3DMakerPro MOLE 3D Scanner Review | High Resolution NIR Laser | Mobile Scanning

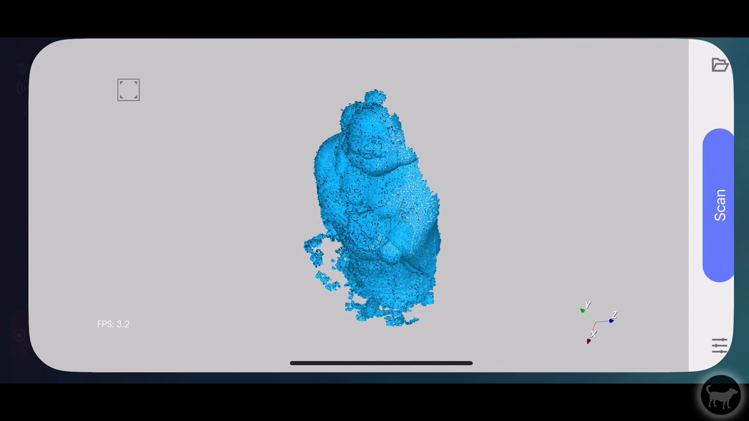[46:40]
anyway I went outside and used the app to collect the scan data for this statue I unfortunately
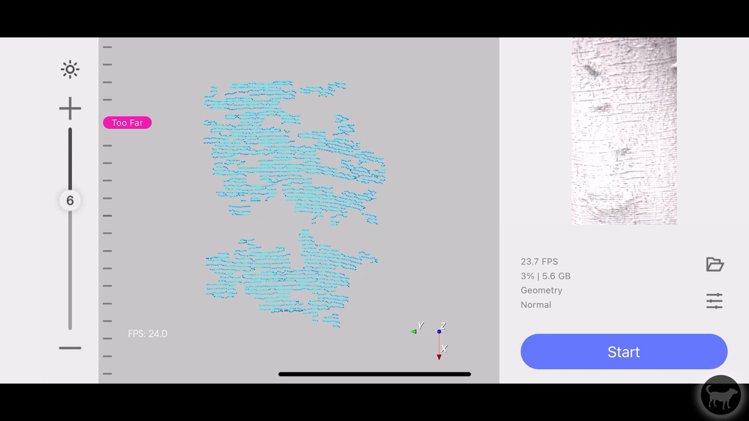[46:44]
don't have video of me crawling around on the floor capturing this model since I used
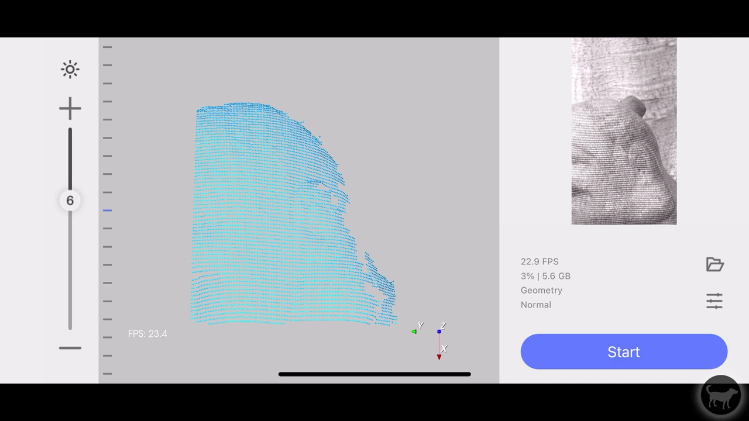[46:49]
my iPhone to film most of my videos but I did capture the screen on my phone
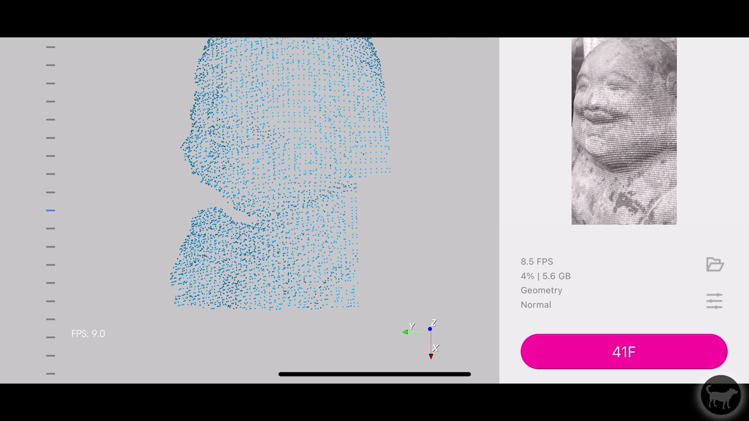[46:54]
while I was scanning the scanning seems to go pretty smooth and then you just
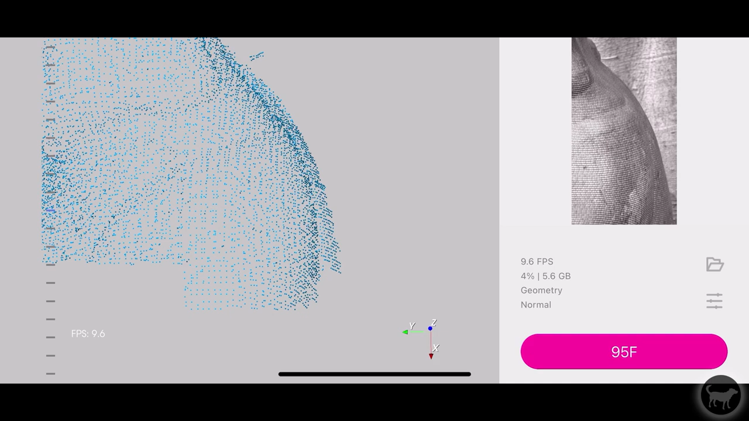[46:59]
take all of those scans and then import them back into the software on your PC
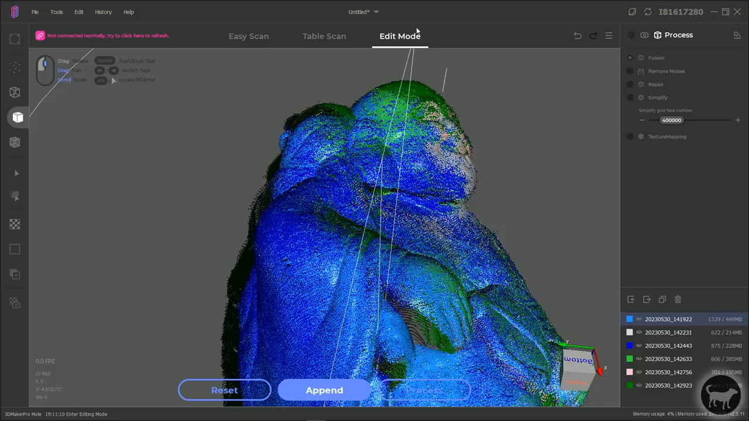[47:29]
that can be imported into your project I then processed the data just as I would if I had scanned on my desk and got a really nice model it
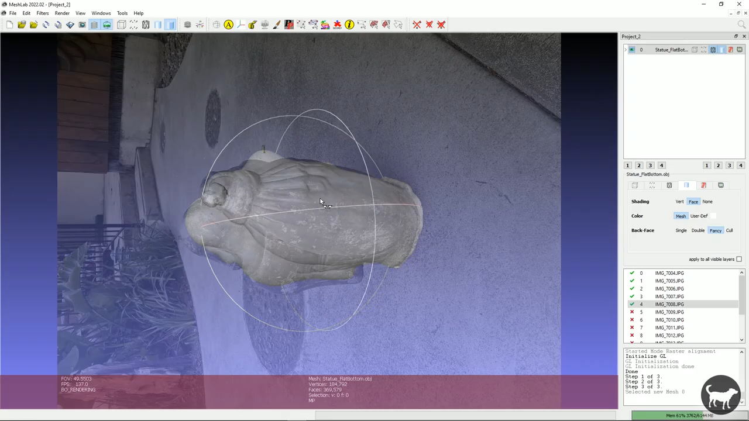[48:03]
I found online I was able to apply those textures to the mesh I will link the tutorial video above if you want to try